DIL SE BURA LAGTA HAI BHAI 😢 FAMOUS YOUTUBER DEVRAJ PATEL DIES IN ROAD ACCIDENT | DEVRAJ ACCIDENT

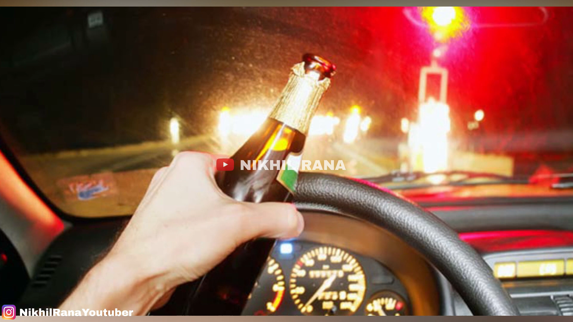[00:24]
bus बगेरा को overloaded चलाना और drink and drive करना और इन accidents में death के reasons बनते हैं, car में seatbelt का ना पहनना,